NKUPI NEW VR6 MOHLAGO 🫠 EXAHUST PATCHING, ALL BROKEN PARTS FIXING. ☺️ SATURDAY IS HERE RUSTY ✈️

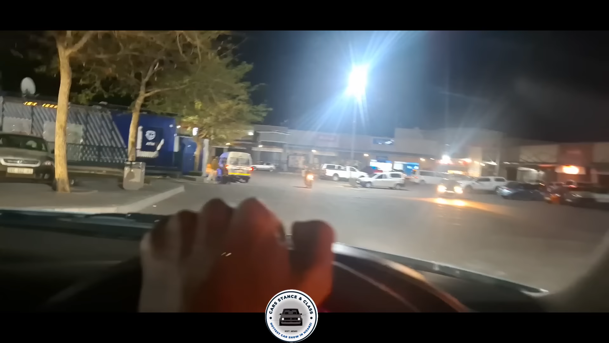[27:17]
You need to drive very, very carefully. A kid can just run into the road.
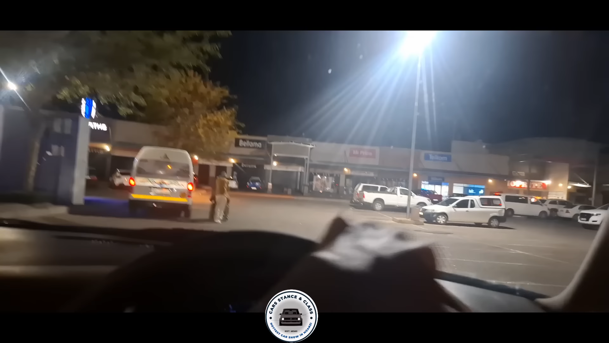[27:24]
Someone can just choose to reverse. There are no road markings whereby they show cars driving, no.